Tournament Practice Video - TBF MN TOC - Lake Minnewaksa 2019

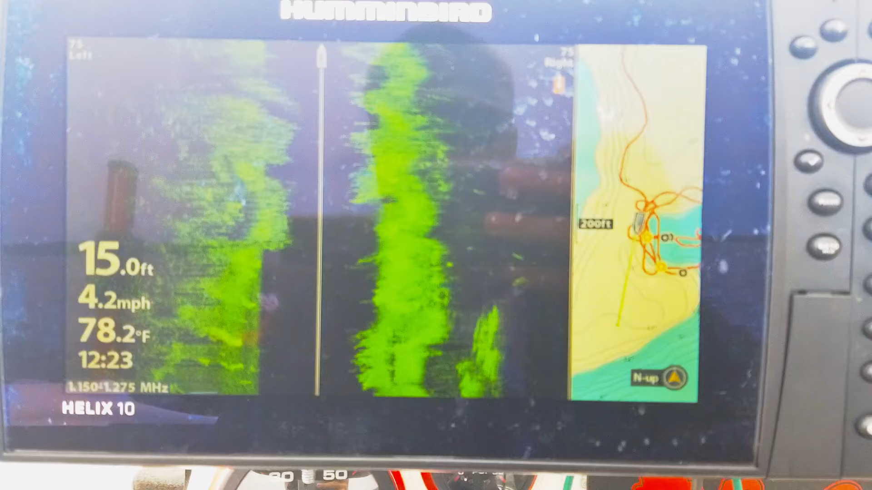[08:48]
On screen: depth 15.0 ft, water 78.2°F, speed 4.2 mph
So, this is what the good coontail grass looks like on sign imaging. This is what we're looking for. This is what the fish have been in practice so far. This is what we'll be looking for the rest of the day. Nice clumpy stuff.
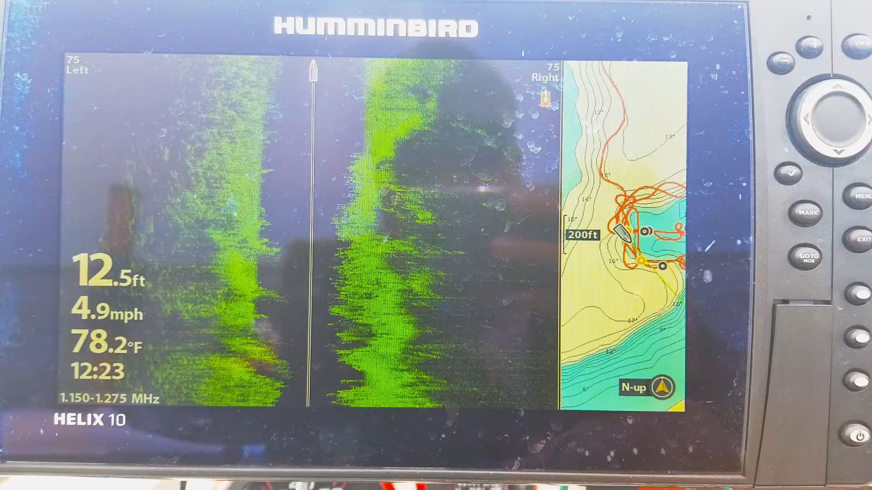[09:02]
On screen: depth 12.5 ft, water 78.2°F, speed 4.9 mph
Fairly high, thick. Little patches where it's clean, where the fish can sit there and ambush. That's the good stuff right there. We'll be right back here.